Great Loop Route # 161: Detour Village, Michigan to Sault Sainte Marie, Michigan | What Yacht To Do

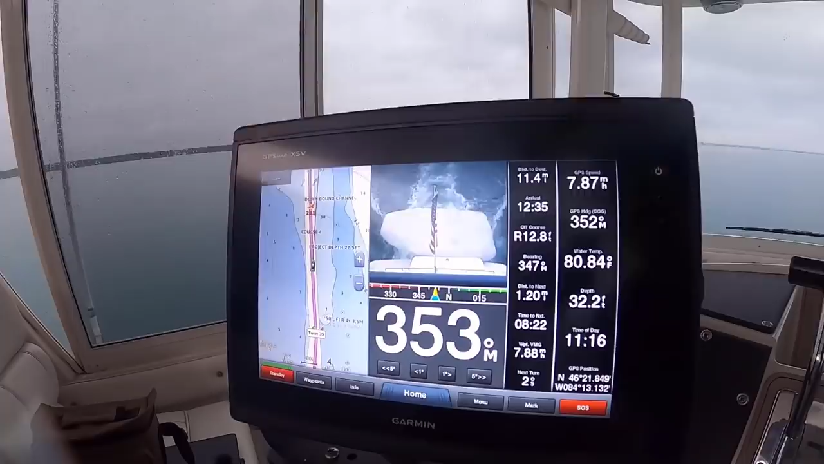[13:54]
On either side, I see three, five,
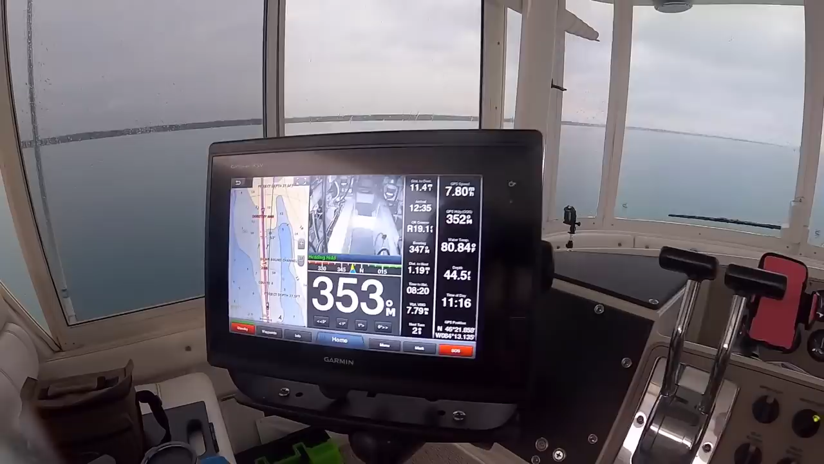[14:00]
six feet outside of this marked channel.